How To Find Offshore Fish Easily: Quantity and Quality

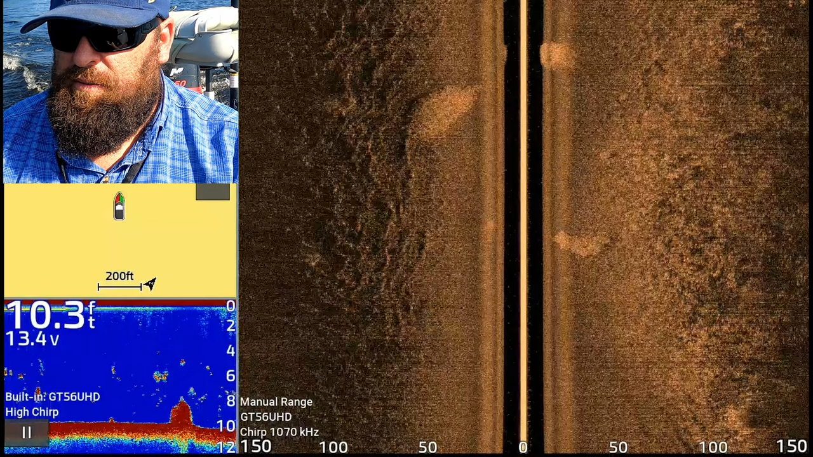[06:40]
On screen: depth 10.3 ft
It's off a point, so I kind of like it, so we're gonna mark that.
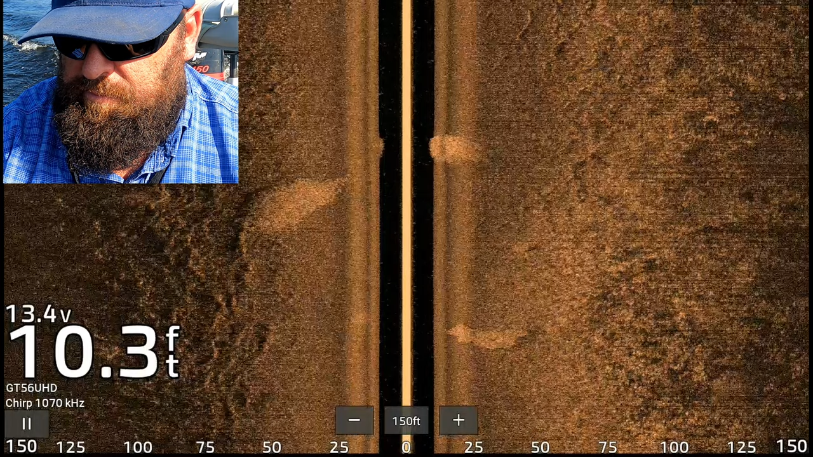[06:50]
On screen: depth 10.3 ft
So I'm gonna throw, let's see, I'm just gonna throw like a little red hump on it.
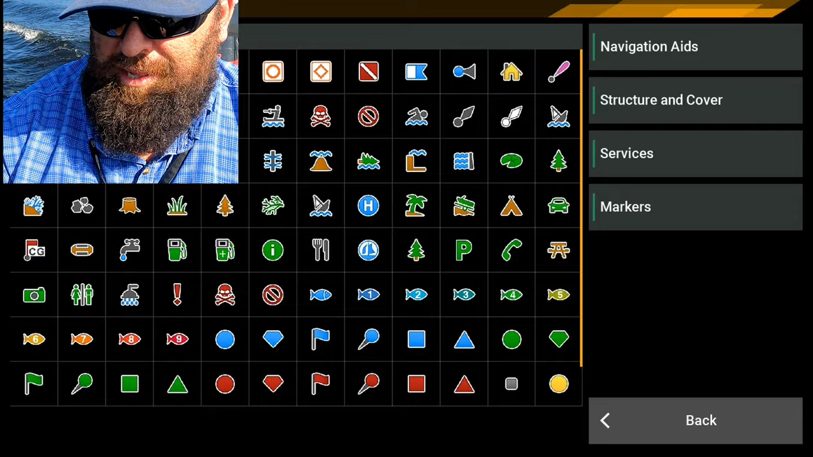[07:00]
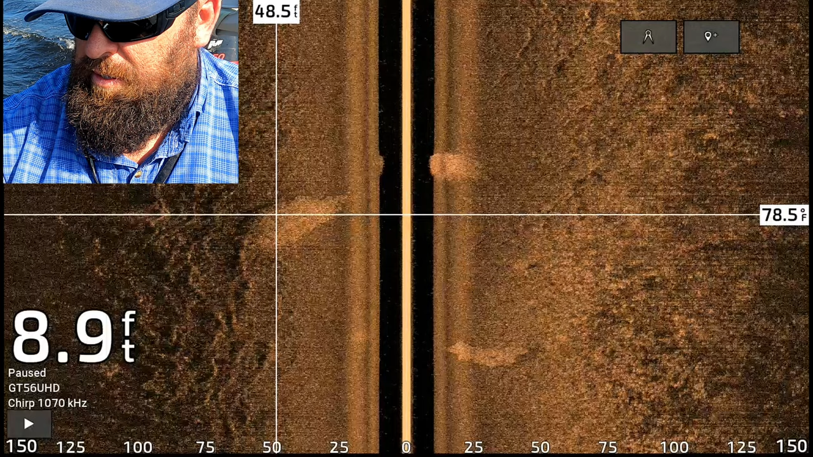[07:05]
On screen: depth 8.9 ft
Mark it. All right, so we're back to scanning.
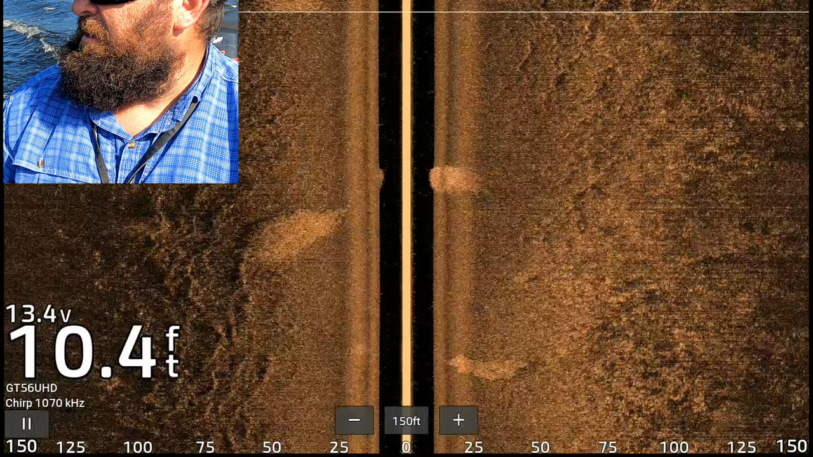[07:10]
On screen: depth 10.4 ft
A lot of pads in there, it's good to know.
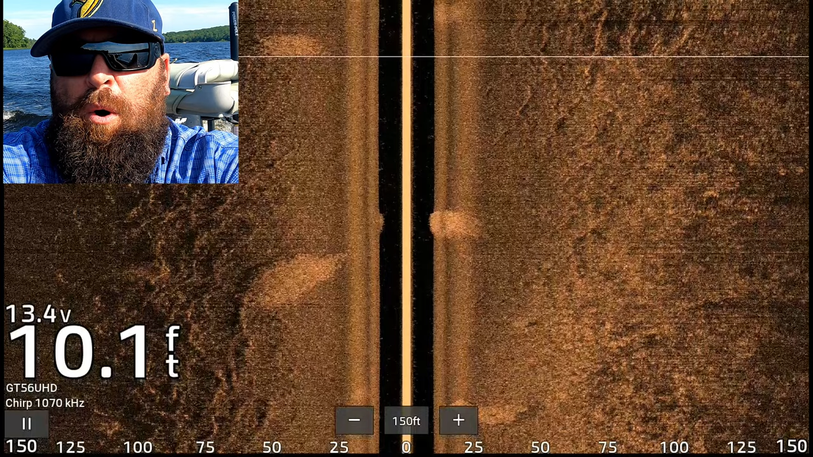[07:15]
On screen: depth 10.1 ft
We're gonna focus on offshore today.
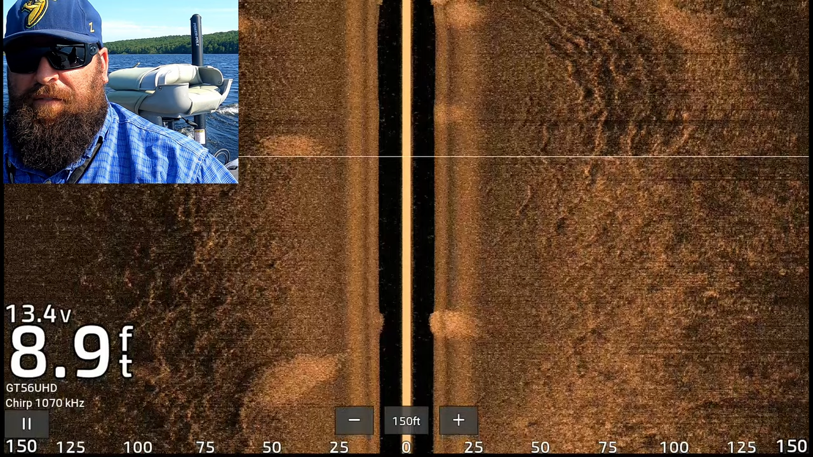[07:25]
On screen: depth 8.9 ft
We're gonna focus on offshore today. And, uh, but we're not gonna overlook everything entirely with pads.
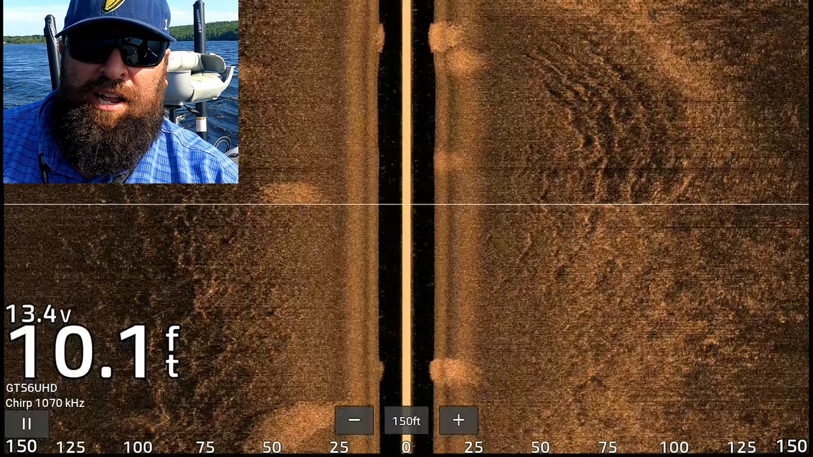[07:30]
On screen: depth 10.1 ft
We're looking for nice blowdowns. Anything a predator might get inside of to ambush some prey.
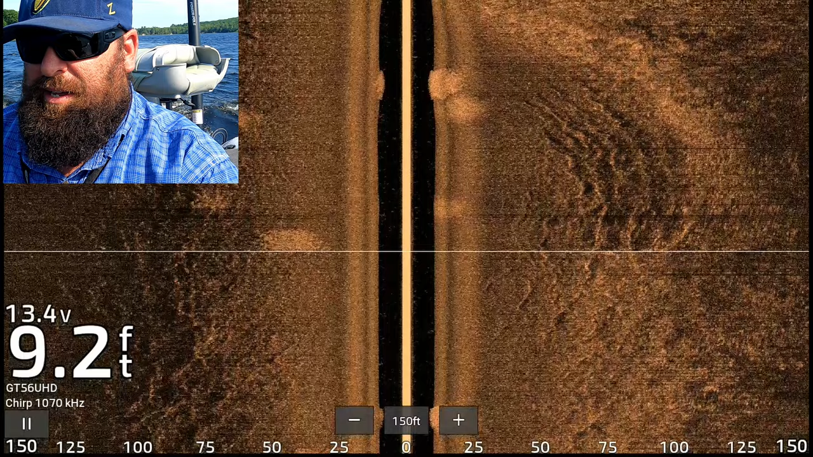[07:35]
On screen: depth 9.2 ft
So we're coming up into five foot. It's a little bit shallow for structure.
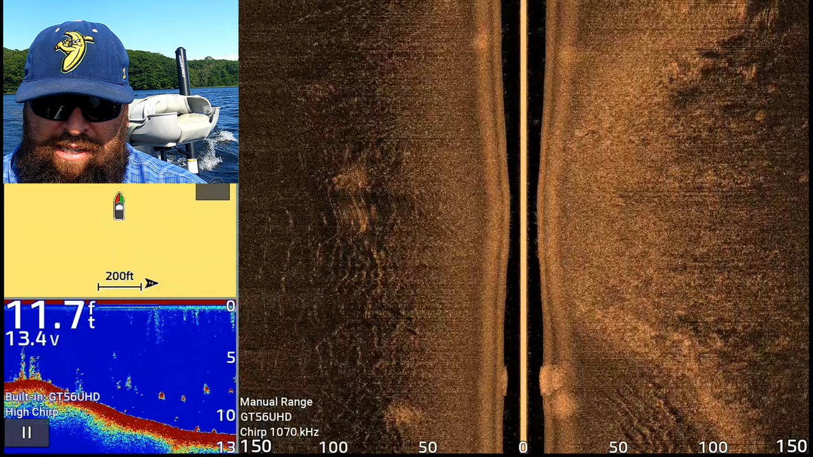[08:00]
On screen: depth 11.7 ft
Don't know how deep this is.
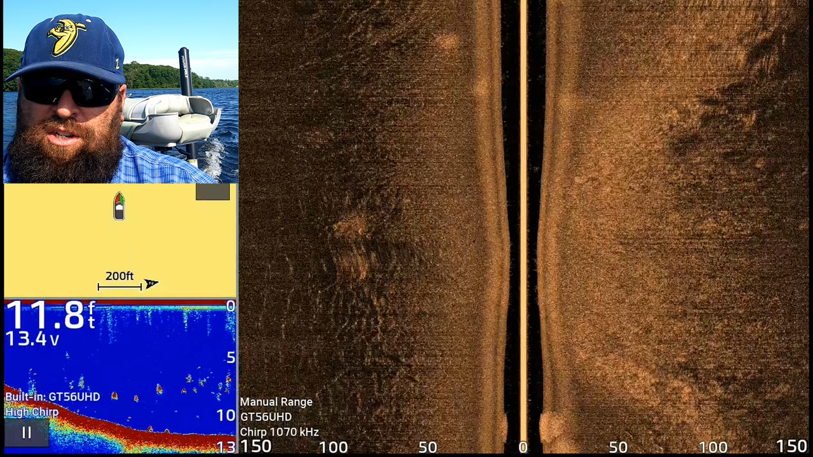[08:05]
On screen: depth 11.8 ft
A lot of lakes in this region are like 25 to 30 foot deep maximum. And if we don't start finding some structure soon, I'll jump up on plane again and try to search for some at a higher speed. Because this thing will pick it up with the sonar end with the side scan at a higher speed.
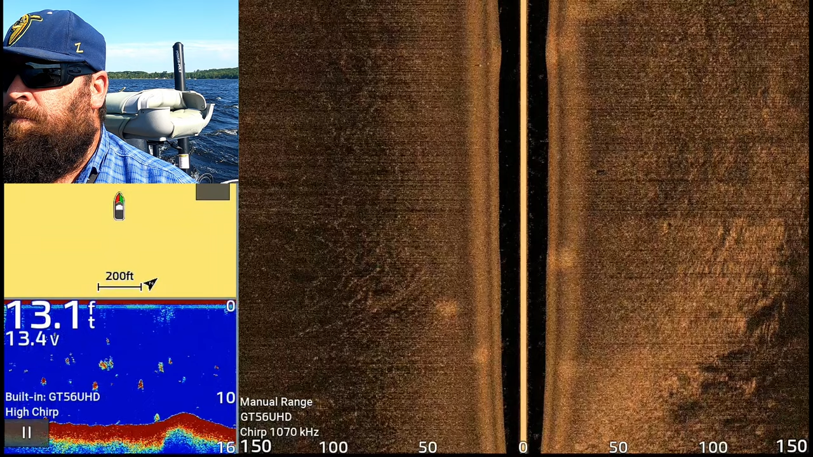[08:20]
On screen: depth 13.1 ft
We're kind of holding firm at about 13 foot and pretty much been a nothing bottom all along.
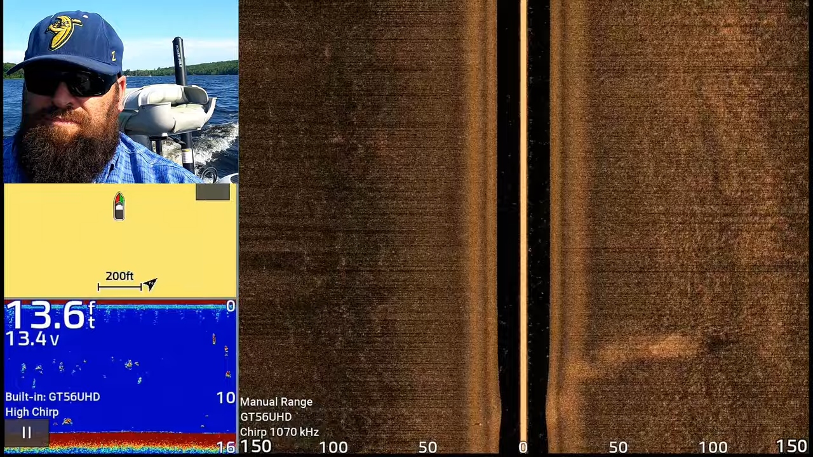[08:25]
On screen: depth 13.6 ft
Which is gonna make it awesome when I find stuff. Like if you came out here and it was just all structure, then it's really harder to find the fish.
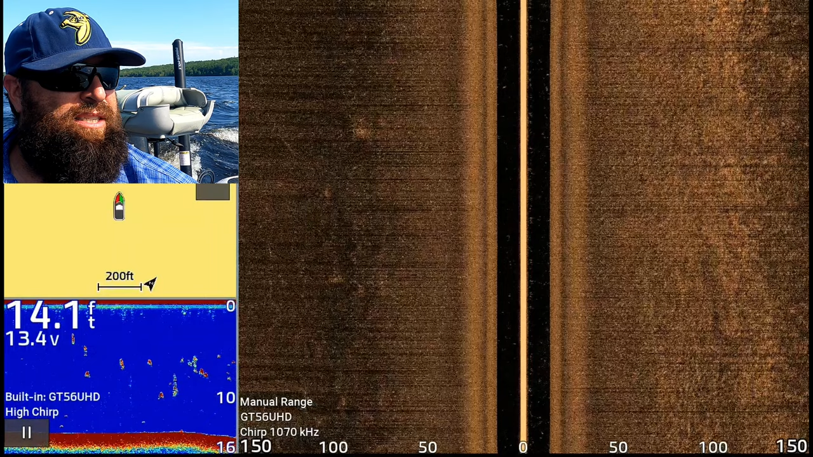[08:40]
On screen: depth 14.1 ft
But I don't mind going a long time without finding some structure because that means they're gonna be on that little bit of isolated structure that there is.
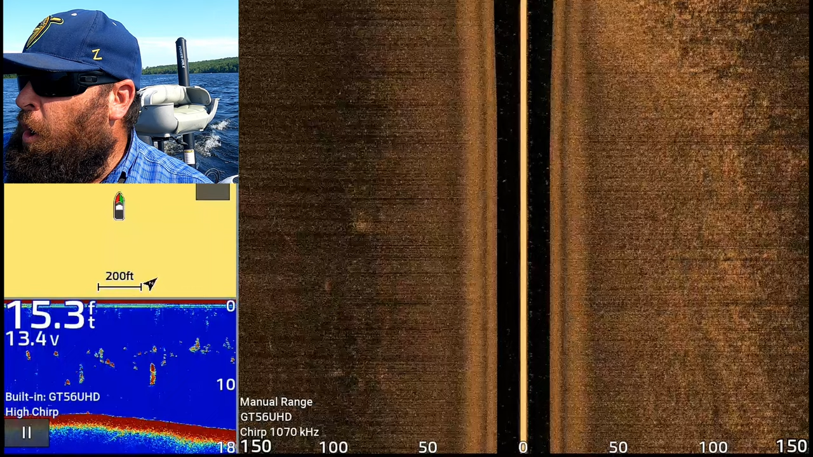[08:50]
On screen: depth 15.3 ft
All pads, all rice grass in there. That's telling me it's a pretty hard bottom up against the bank at least.
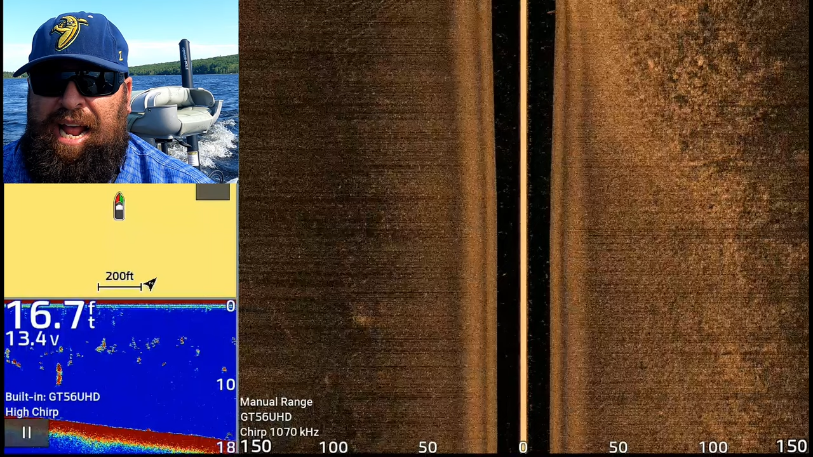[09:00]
On screen: depth 16.7 ft
Sandy gravelly. It's got some arrowheads mixed in, so it's definitely gravelly in there. We're coming up on another point.
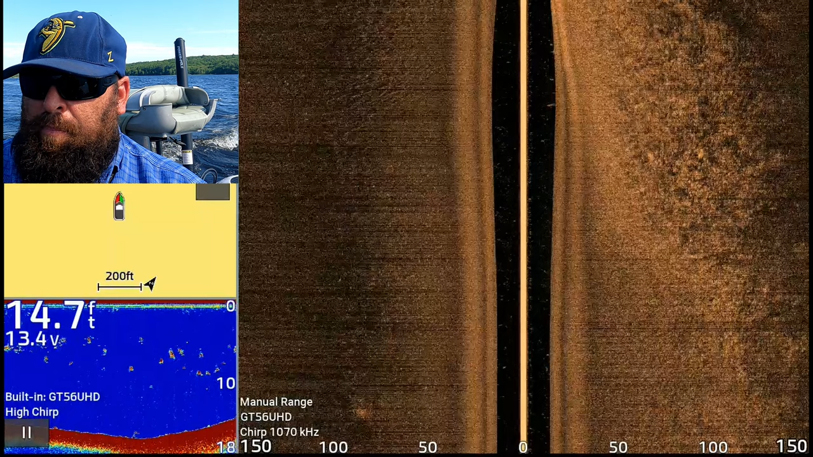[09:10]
On screen: depth 14.7 ft
A little drop off coming around that point, which is cool. Definitely starting to see a lot more boulders against the shore.